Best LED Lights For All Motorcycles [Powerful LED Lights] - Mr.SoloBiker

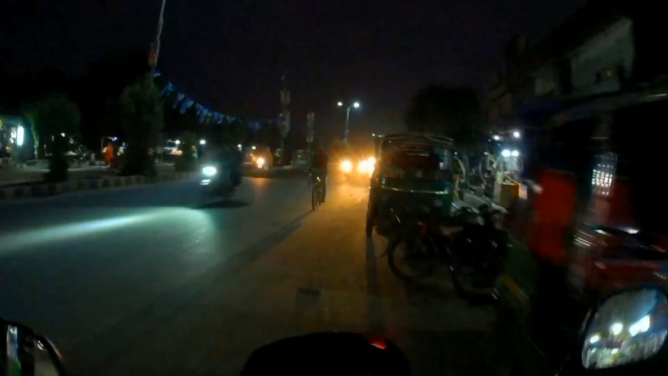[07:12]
तकरीबन 2 घंटे, 2 घंटे तो नहीं, तकरीबन 1 से 1.5 घंटा लगा है, और लाइट्स हमारी लग गई हैं, आपको सामने नज़र आ रही होंगी 2 लाइट।
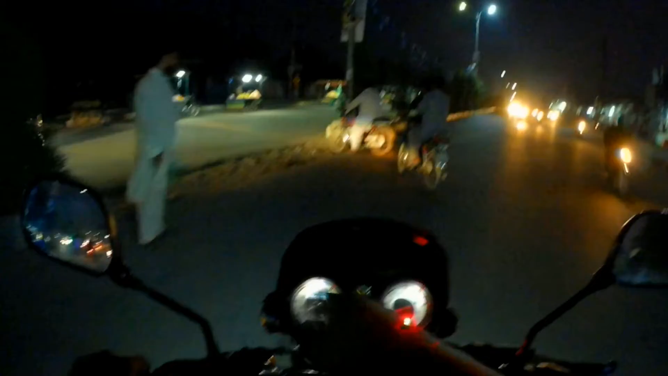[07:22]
अब ये है कि इसका मैं आपको ओवरव्यू देता हूँ, बताता हूँ कि मैंने कहाँ से ली, कितने के लिए। ये मैंने ली है जो मेन अड्डा है विहाड़ी चौक, वहाँ पर कुछ शॉप्स हैं जहाँ पर ट्रक वगैरह की लाइट्स वगैरह मिलती हैं, बड़े बड़ी जितनी भी गाड़ियाँ होती हैं उनकी।
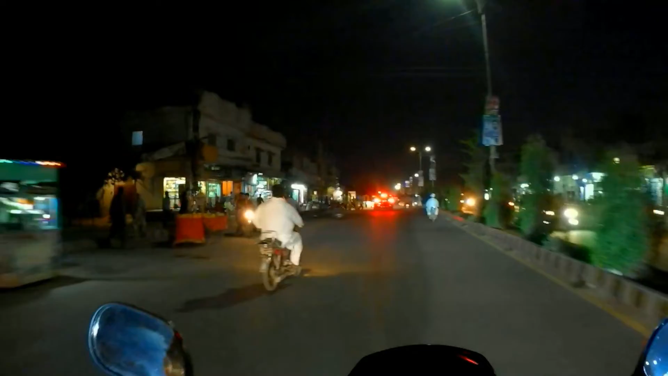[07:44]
तो ये मैंने वहाँ पर 2-3 शॉप्स हैं तो बाइक्स की, तो ये मैंने वहाँ से परचेज की है। इसकी जो प्राइस थी तकरीबन वो मुझे मिली है 2,000 रुपये।
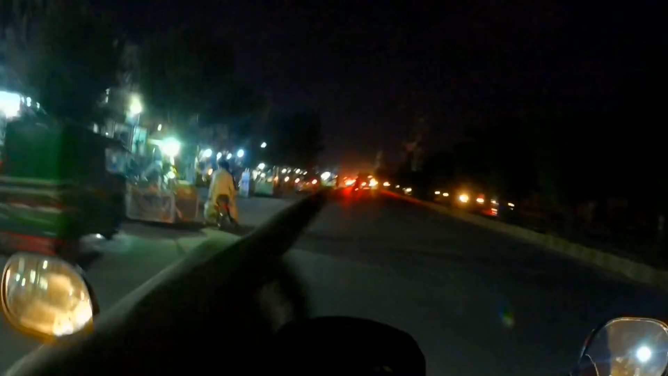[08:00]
तो अभी मैं आपको उसको जलाकर दिखाता हूँ कि कैसा इसका रिजल्ट आ रहा है। अभी का सीन ये है कि इस टाइम आपको बिल्कुल अंधेरा नज़र आ रहा होगा।
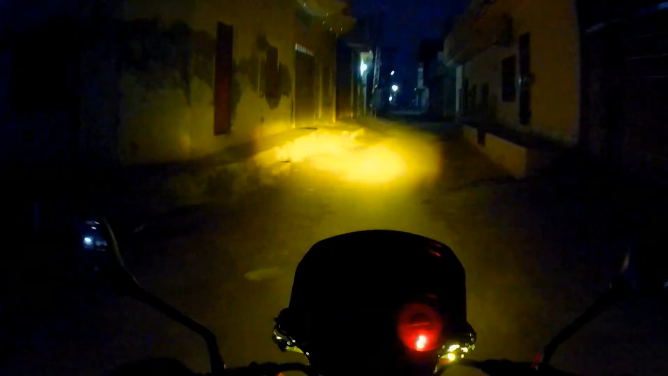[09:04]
और ये इसकी है, इसका है हाई मूड, और हाई मूड तो माई गॉड, चेक करें कितनी दूर तक इसकी रोशनी जा रही है, और अच्छा खासा ब्राइट है यार
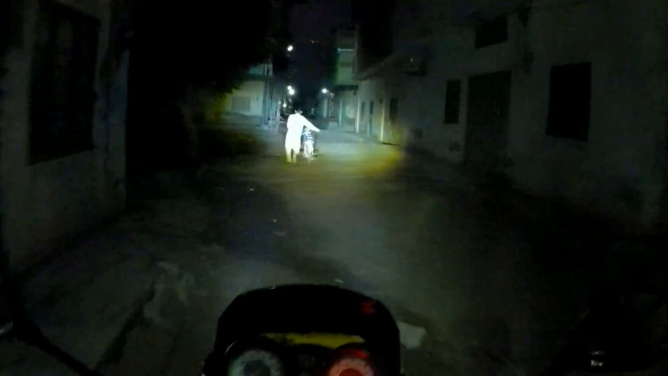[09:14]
ये अच्छी खासी ब्राइट रोशनी है इसकी।
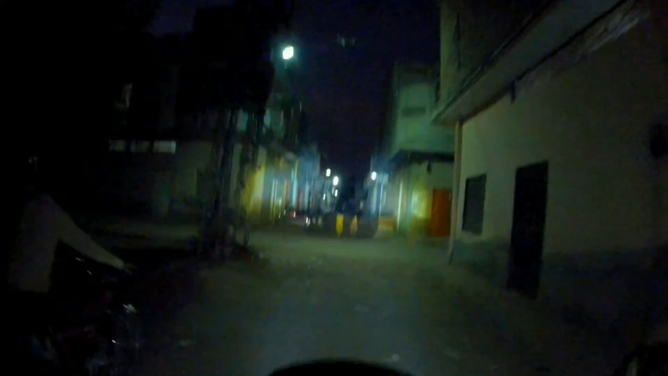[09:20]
वंस अगेन ये इसका है येलो मूड, मतलब डिम मूड, और ये इसका हाई मूड,
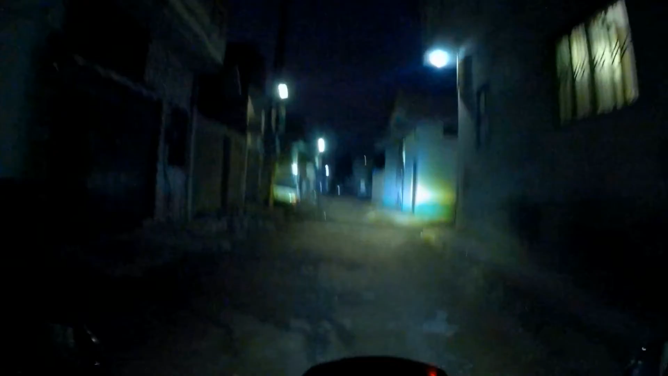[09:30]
और ये आ गई हमारी मेन हाईलाइट भी, मेन हेडलाइट है हमारी वो भी ऑन हो गई है।